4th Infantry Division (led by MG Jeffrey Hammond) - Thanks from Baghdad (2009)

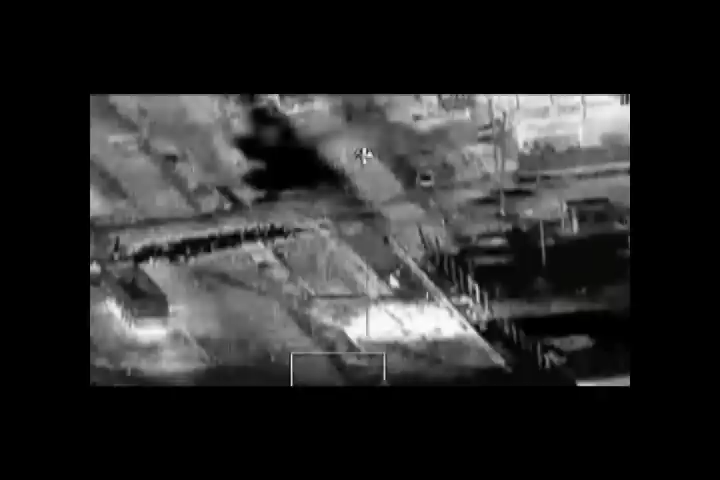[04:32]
Over. I confirm weapons and PID. Understand. Clear to fire. Okay, roger. Firing.